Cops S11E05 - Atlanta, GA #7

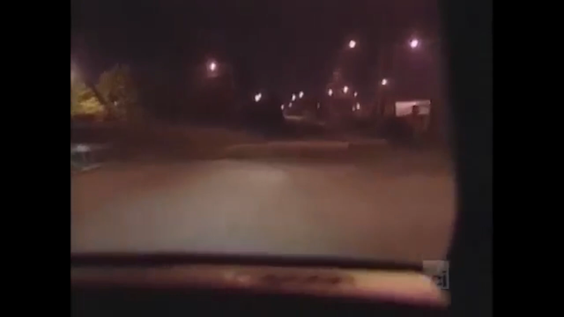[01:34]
Show 1 of 29 at Cameron Street, Southeast Cameron. Okay, we got a report that a bunch of people are supposed to be drag racing down this stretch of road, so we're going to come down here and see if we see anybody drag racing.